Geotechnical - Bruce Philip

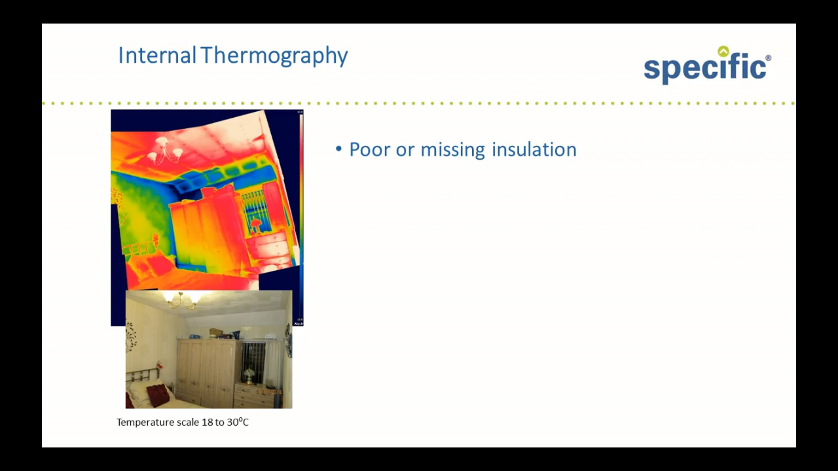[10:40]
The areas of high heat loss are identified by dark blue and black areas. Along the eaves there we can see poor or missing insulation, thermal bridging through to the loft joists, heat loss by conduction through the solid stone frontage around about the window there,
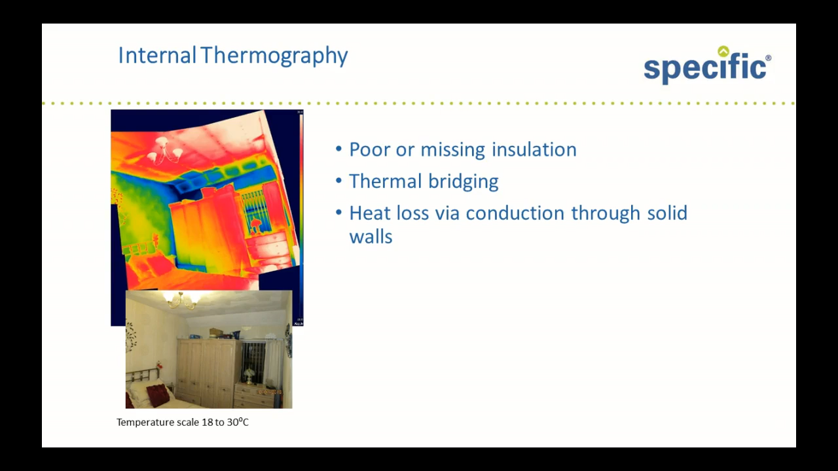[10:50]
and also colder corner junctions where reduced air movement can lead to condensation buildup and dampness and the signs of black mould. Looking at the outside of the building, here the converse is true, high heat loss is identified by areas of white and red. The building on the left is the one that was under survey, had external wall insulation and you can see the benefit in terms of lower heat loss as compared to the neighbouring house on the right.
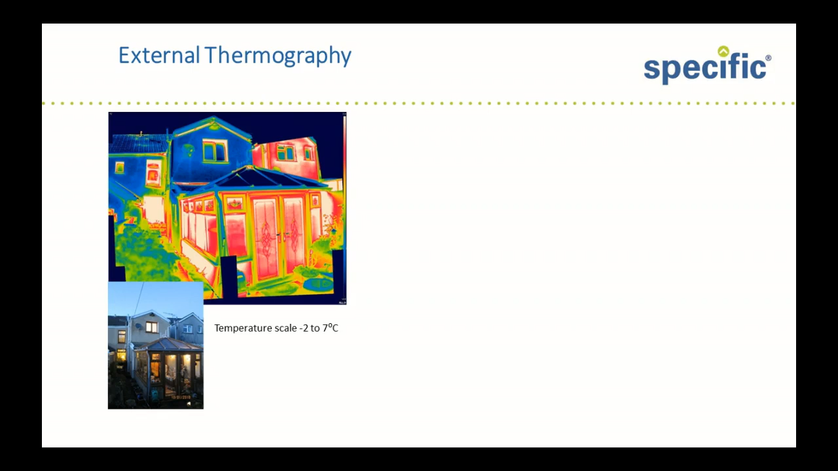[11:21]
However, there is higher heat loss at complex junctions between the extensions under the eaves and as well as the reveals around the windows.
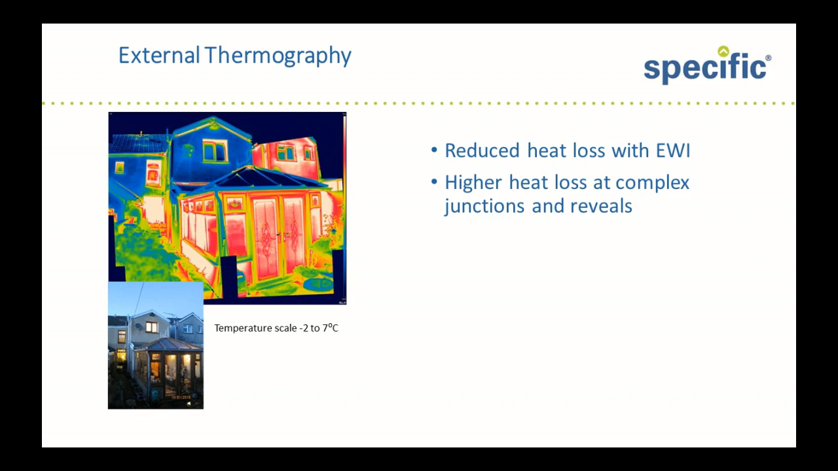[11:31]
Also there is very high heat loss from a heated conservatory. So, trying to turn this into something useful in terms of scaling the heat pumps,